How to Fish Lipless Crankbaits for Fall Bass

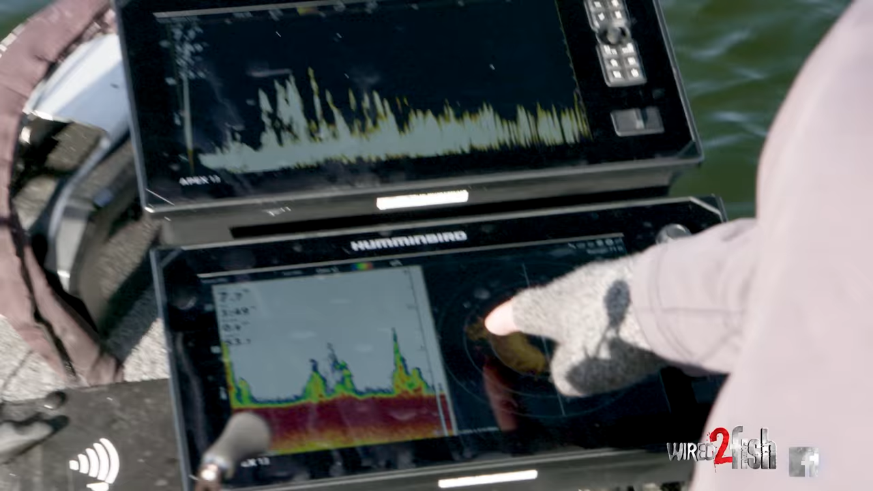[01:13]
I'll give you a little switch over here to 360.
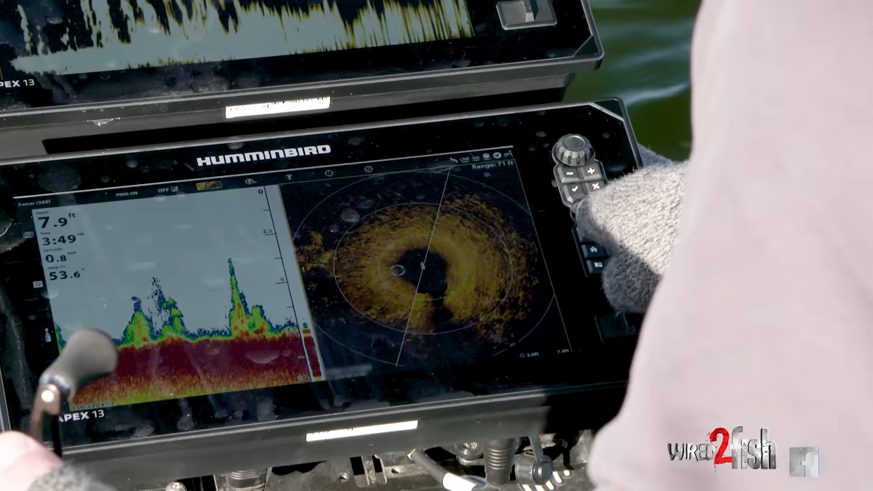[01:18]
You can see there I got a nice grass clump, you know, we'll use Mega Live,
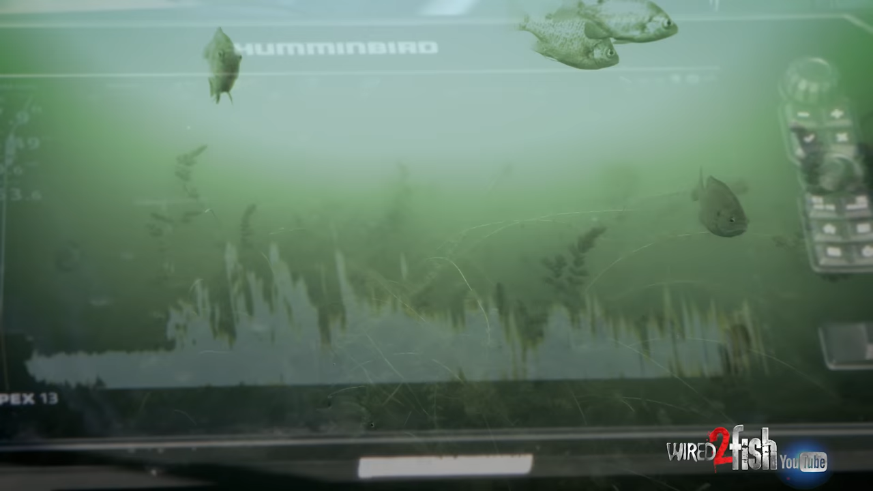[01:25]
that might be a fish right there and just kind of target those grass clumps with a lipless.
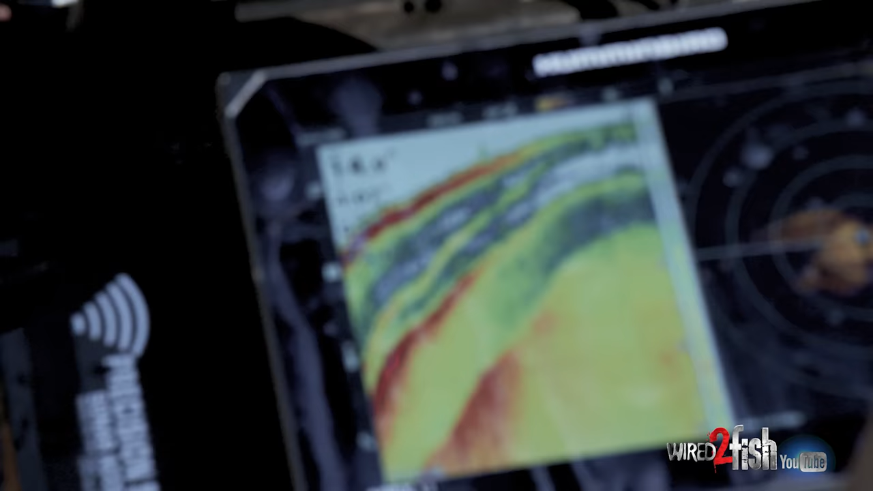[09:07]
This bank here has a pretty nice drop to it, kind of a 45.